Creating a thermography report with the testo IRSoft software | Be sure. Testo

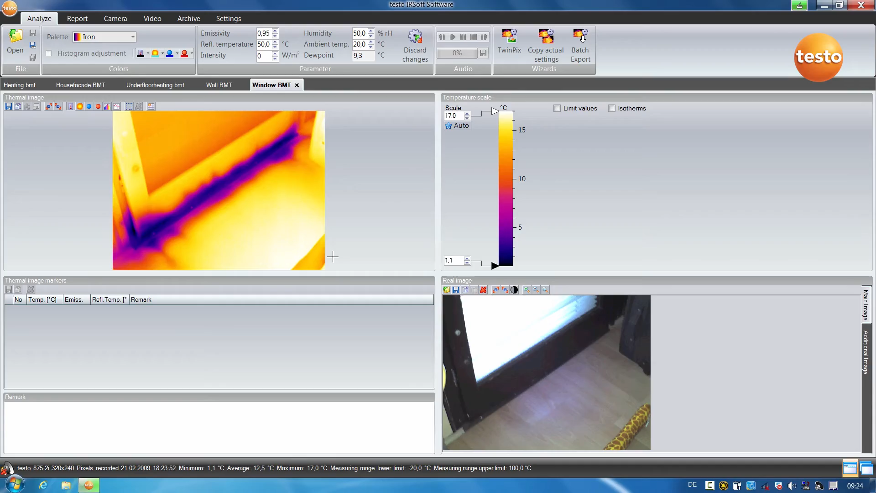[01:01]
On screen: scale top 17.0°C, scale bottom 1.1°C
In this thermal image, there are cold bridges visible on the front of the building, here under the windows.
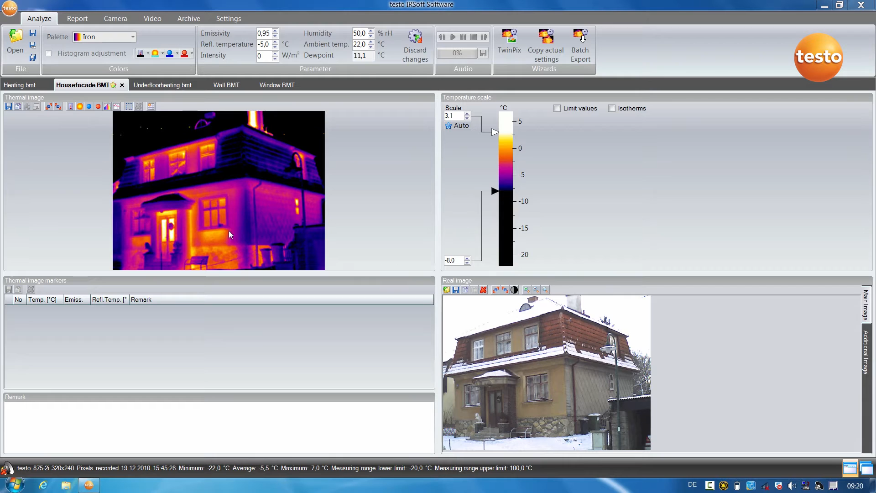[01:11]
On screen: max 7.0°C
Using the Profile Line, you can quickly and easily show the customer the temperature difference to the rest of the building front. To do this, simply select the Profile Line function, mark the desired area, and we can already see the temperature curve of the profile line in the diagram below. We are additionally shown the minimum value, the maximum value, and the mean temperature value.
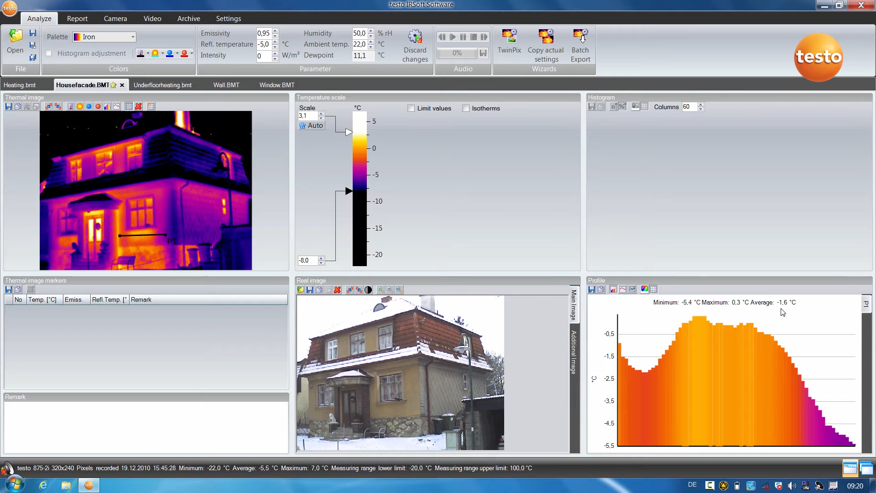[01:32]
I can also show individual temperature values simply by mouse over. With the help of the TwinPix function,
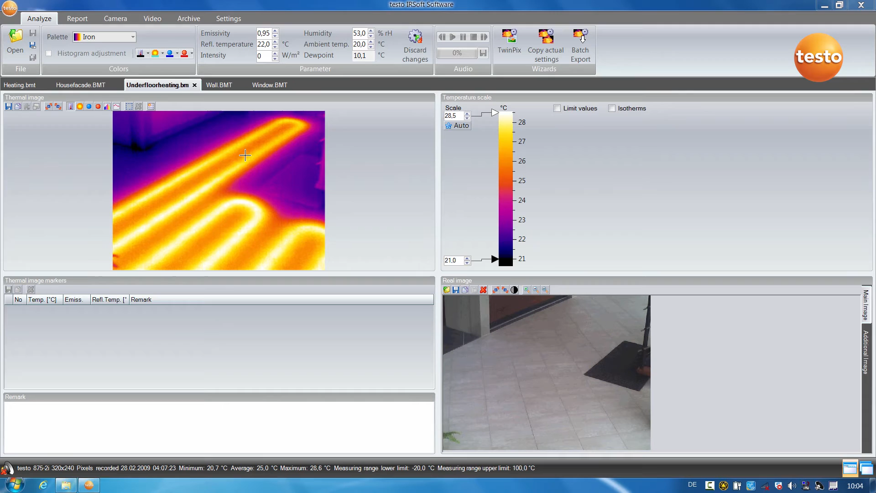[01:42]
On screen: max 28.6°C, min 20.7°C
I can overlay a thermal image with the stored real image in the Testo i Rsoft. This helps to better visualize the position of underfloor heating, for example. I start TwinPix and the wizard guides me through the function.
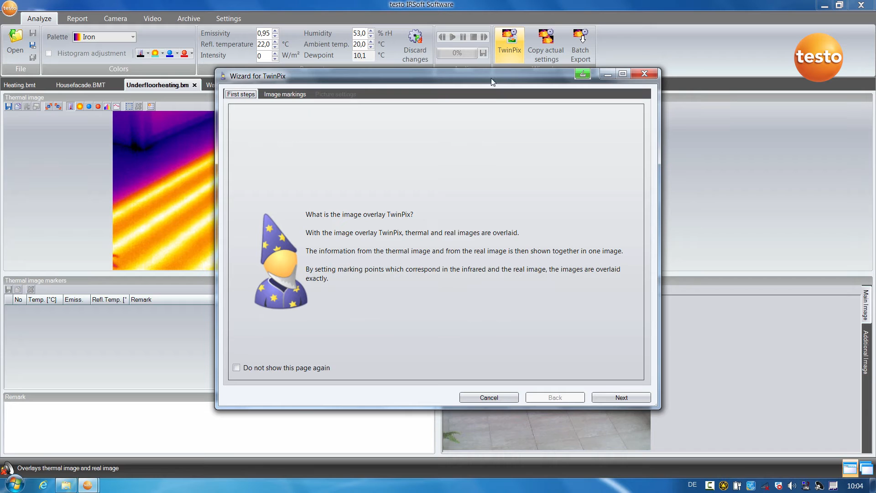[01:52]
For the overlay, four identical markings are made in the thermal image and the real image.
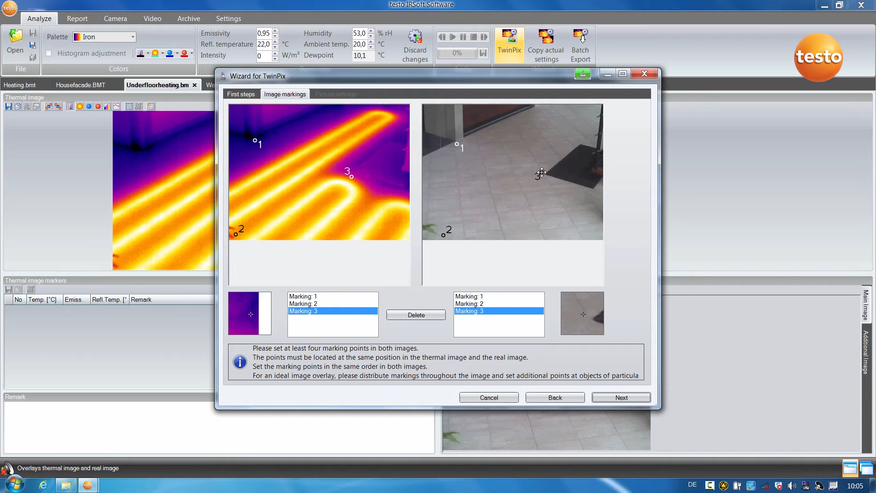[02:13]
I can then set the transparency level between the real and the infrared image and can color the upper temperature limit values.
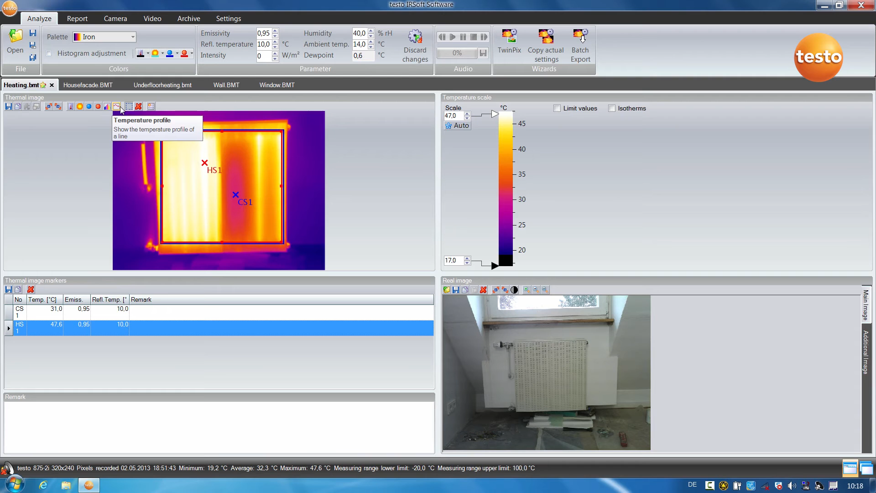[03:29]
Thanks to the profile line, which we are already familiar with, I can now also clearly visualize the temperature curve in the thermal image. Here we see the minimum and maximum values as well as the mean temperature value. I will now document the processed thermal images in a report together with other images which have been made.
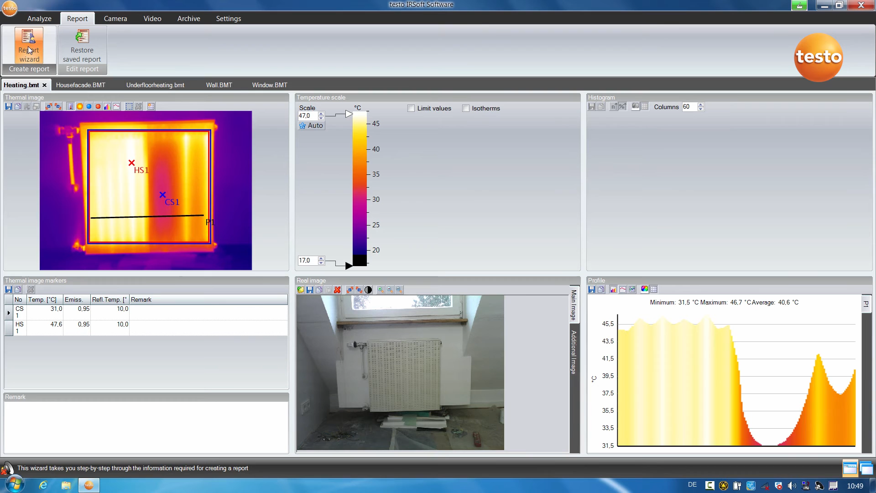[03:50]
On screen: scale top 47.0°C, scale bottom 17.0°C
To do this, I select the report, go to the report wizard and select a standard report from the numerous templates.
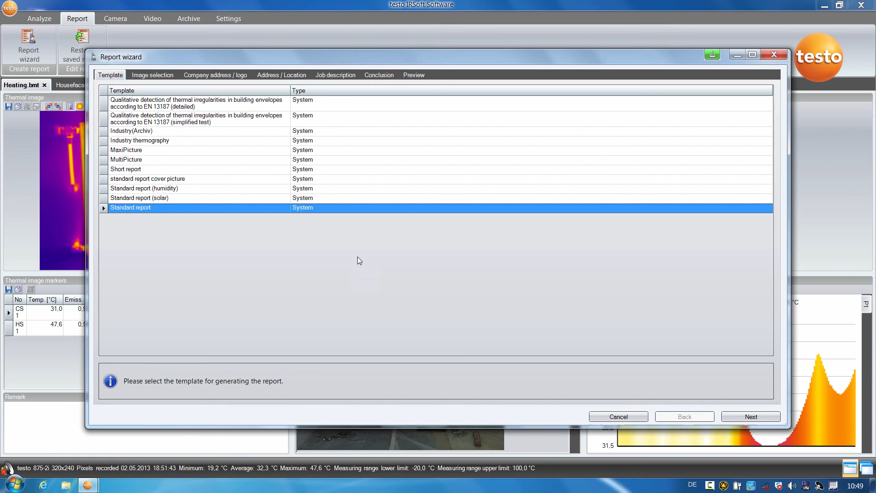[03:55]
I add all images, continue.
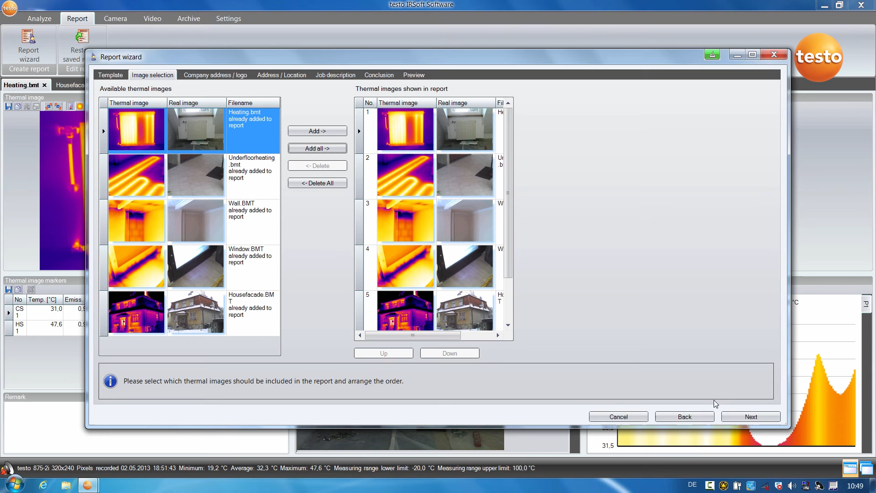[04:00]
Here I have to upload my company data and a company logo once, then they are saved for all further reports.